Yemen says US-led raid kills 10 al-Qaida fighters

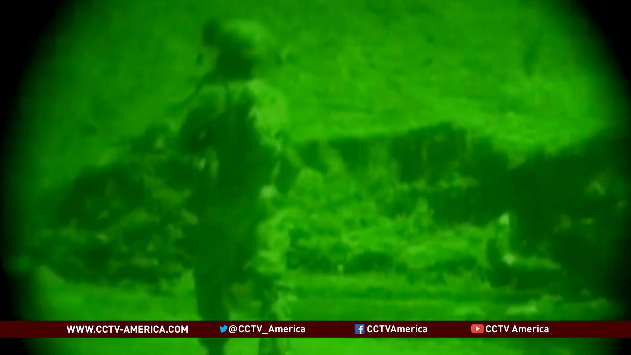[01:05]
Yeah, it's actually amazing that they were only 100 yards out.
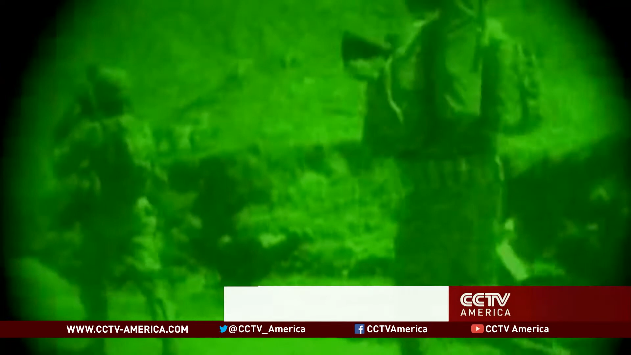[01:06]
They had landed on the Osprey. They had made their way across this terrain and were so close.
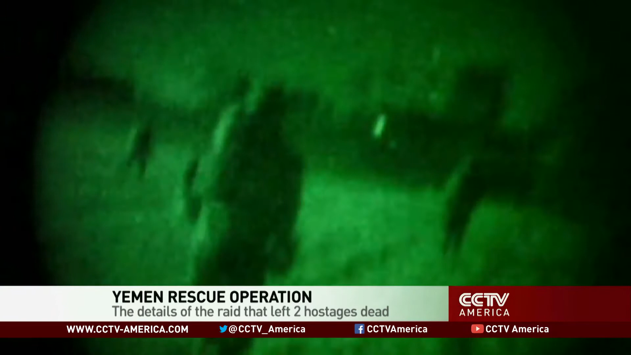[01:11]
But they must have been located by the terrorists. Well, there's one account. I have no direct knowledge of this. There's one account that actually the terrorists were alarmed by barking dogs.